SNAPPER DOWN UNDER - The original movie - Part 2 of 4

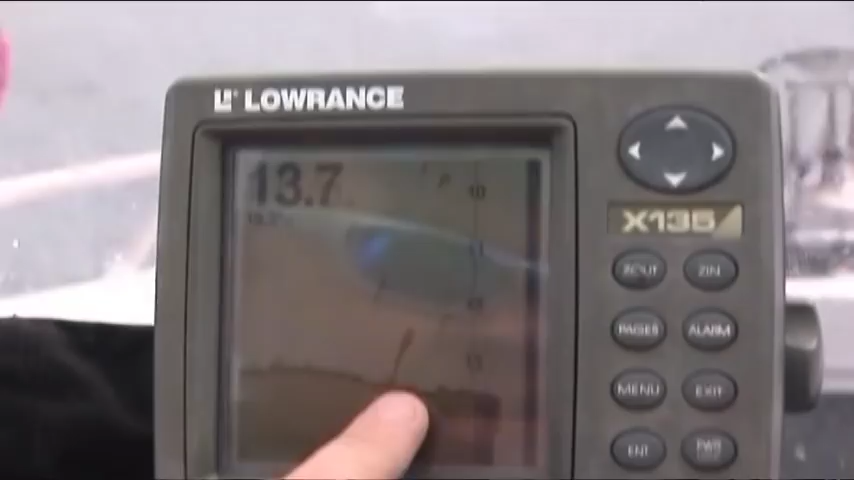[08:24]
Now that is what we're looking for. That is a big fat arch.
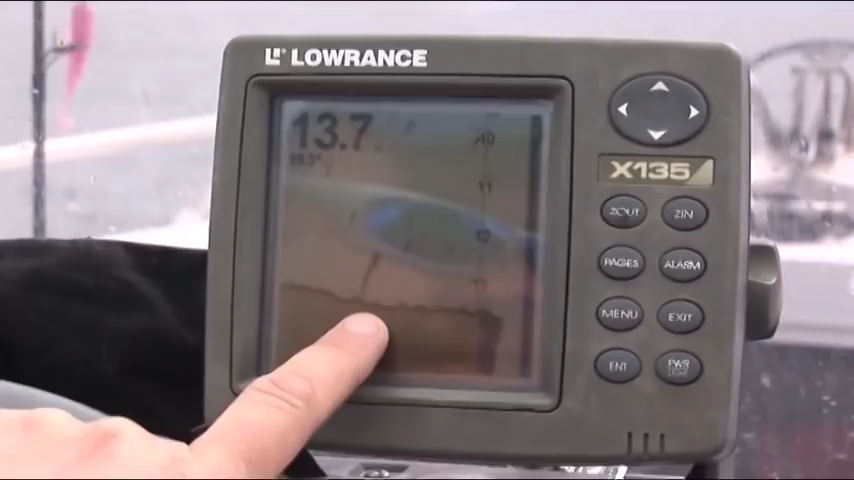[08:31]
It tapers off at the top, it's very fat, and as you can see on the scale there, it's a meter in height.
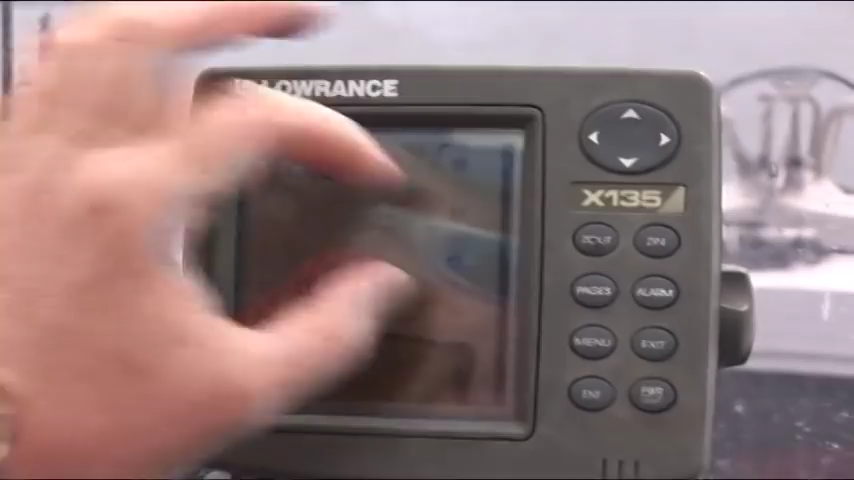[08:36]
That is a big red, and that means we found snapper.
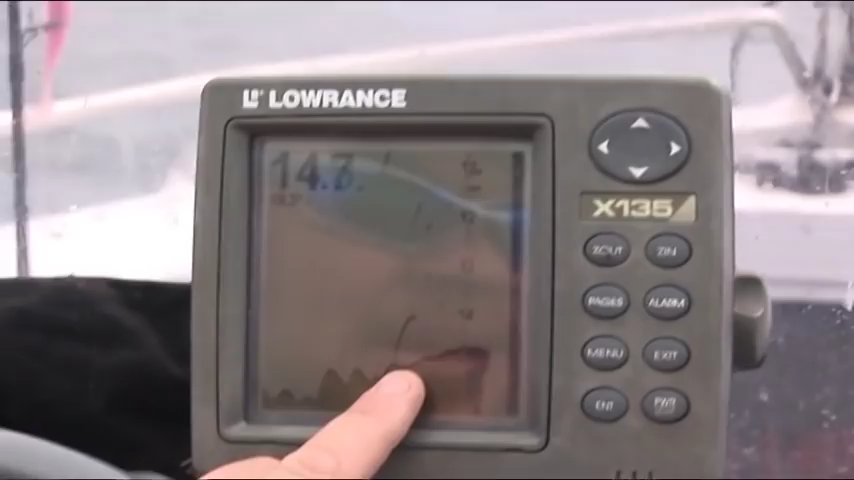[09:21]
Bingo, there's another one, mate. I tell you what, that is three we've seen now in an area of about 100 metres. That is quality. That is big, it is clear and distinct.